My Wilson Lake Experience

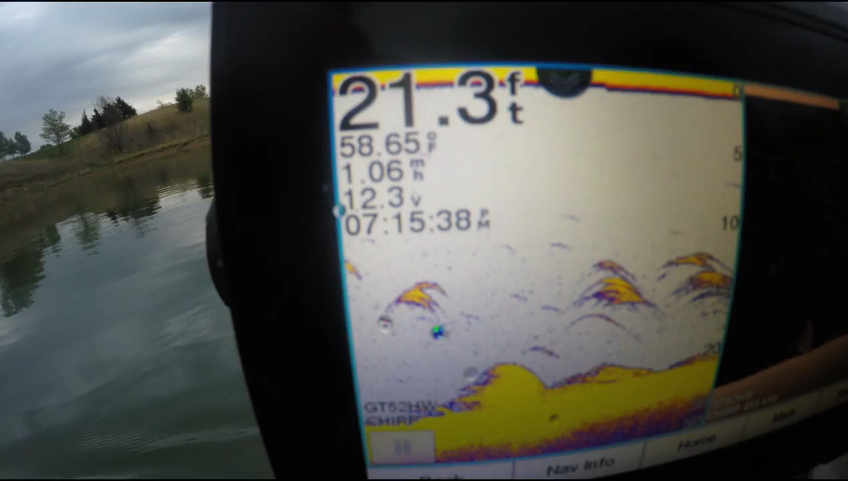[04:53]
On screen: depth 21.3 ft, water 58.65°F
then here's my clear view and it really shows the difference between
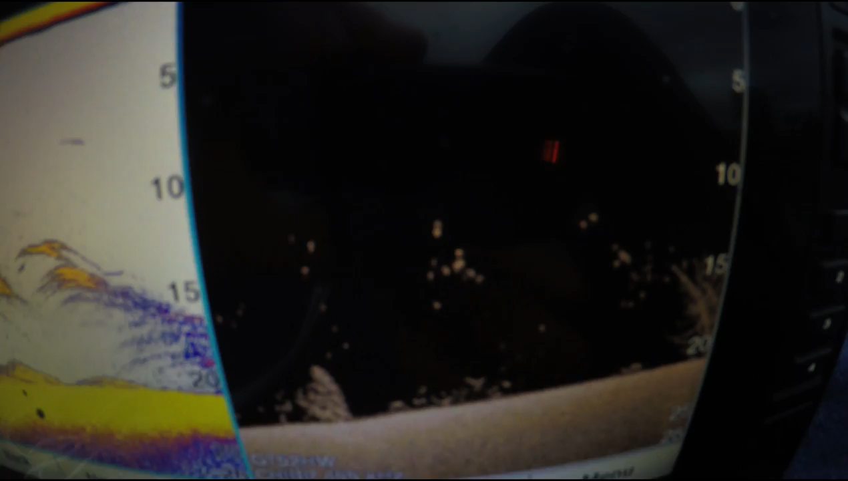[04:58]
fish and brush see like right there that would be a brush pile like a tree
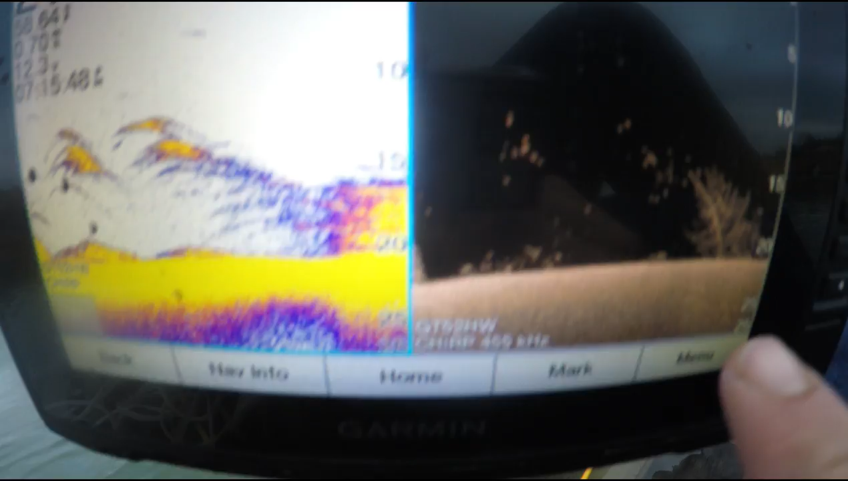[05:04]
and then up here is fish little dots
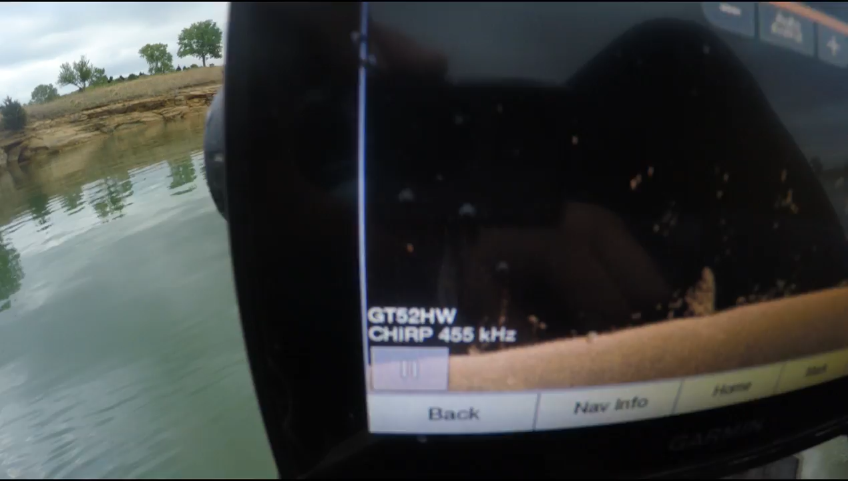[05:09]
crappie i bet them are crappie or white perch
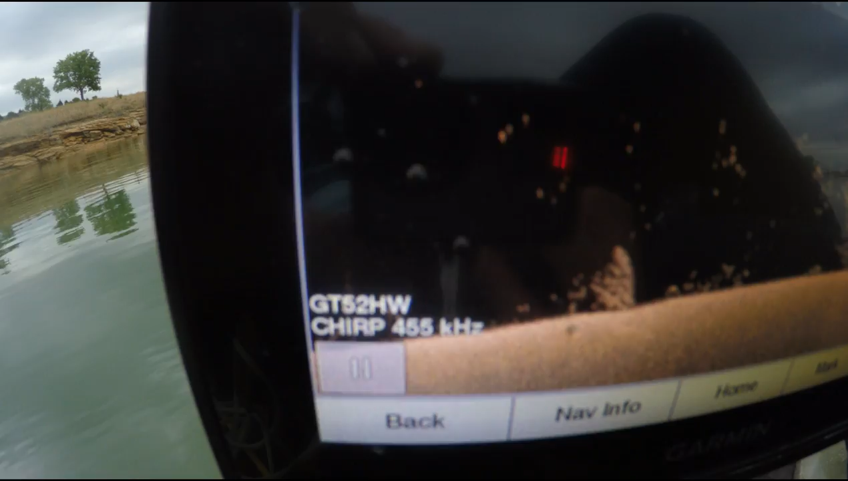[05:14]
so that's clear view definitely saves you a bunch because you look over here
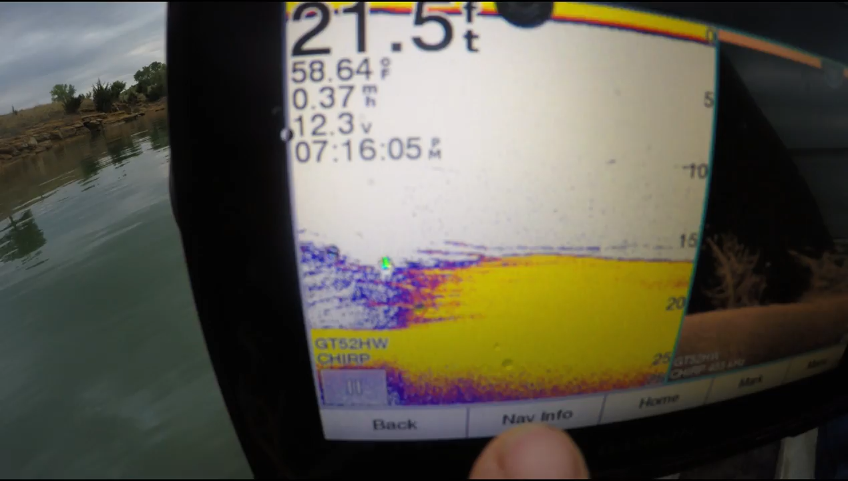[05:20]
On screen: depth 21.5 ft, water 58.64°F, speed 0.37 mph
and you don't see that you know detail
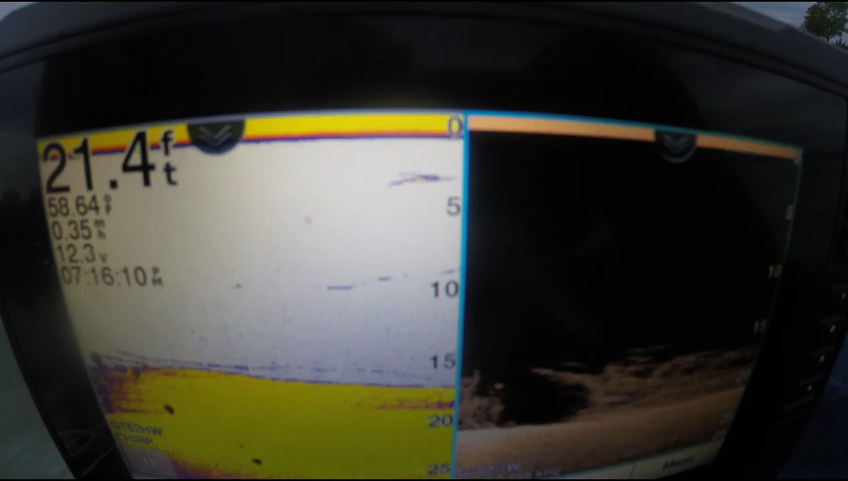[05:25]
On screen: depth 21.4 ft, water 58.64°F
so i'm looking for them dots and big bunches of them
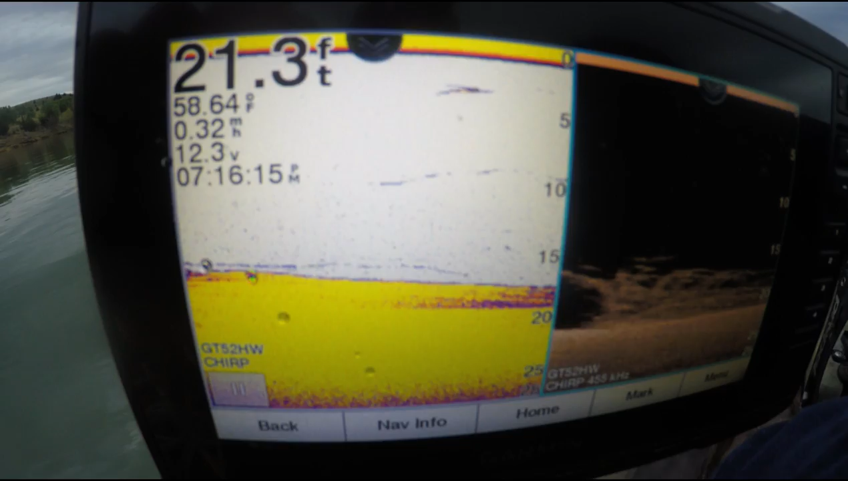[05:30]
On screen: depth 21.3 ft, water 58.64°F
so that's what i'm looking at so here's like a perfect example of white perch to me anyway
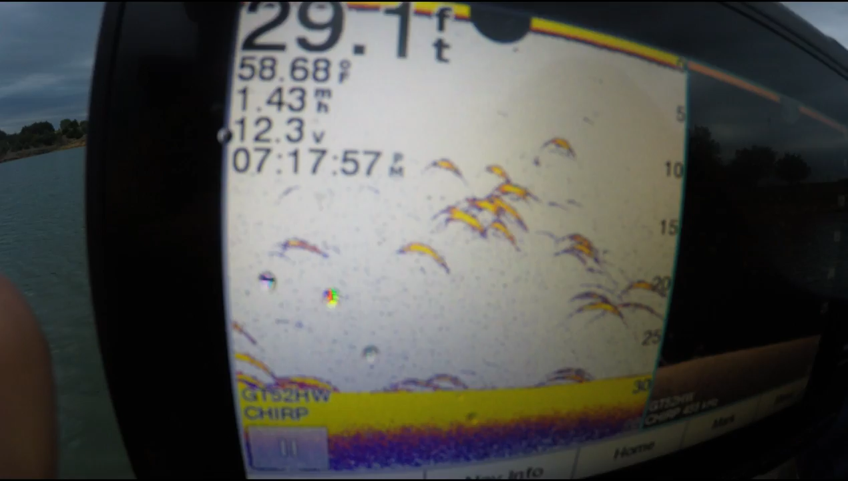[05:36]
On screen: depth 29.1 ft, water 58.68°F, speed 1.43 mph
a bunch of these marks all over and they'll be all over
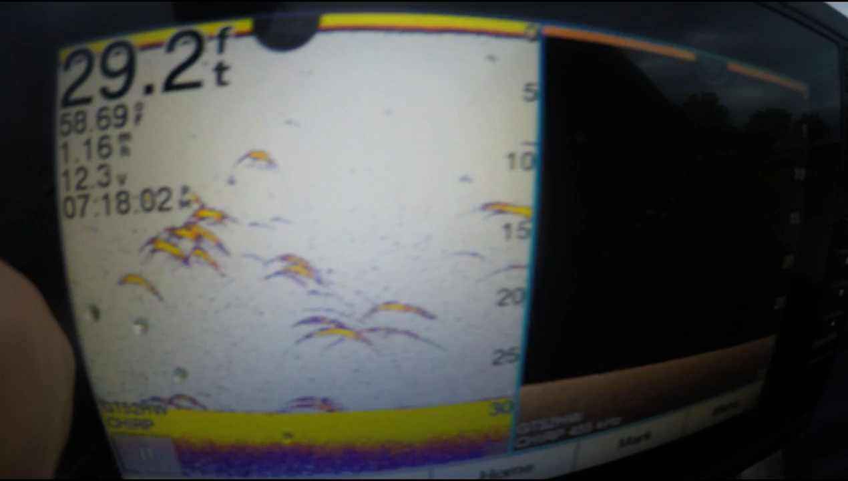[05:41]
On screen: depth 29.2 ft, water 58.69°F
and then over here i don't know if you can really see them put them little dots
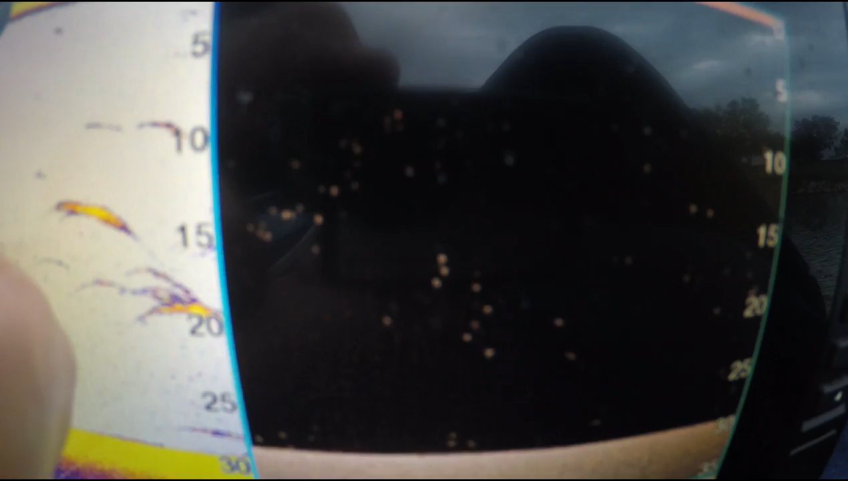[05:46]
all over the place chenies like this too that's kind of how i figured that out
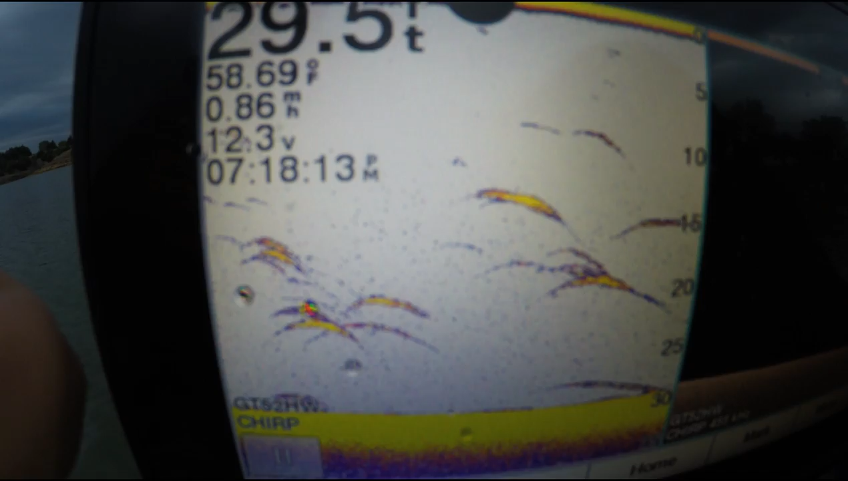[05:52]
On screen: water 58.69°F, speed 0.86 mph
oh man there's a ton of fish down there throw the net and a bunch of white perch which hopefully the blue cats like it i mean it's a good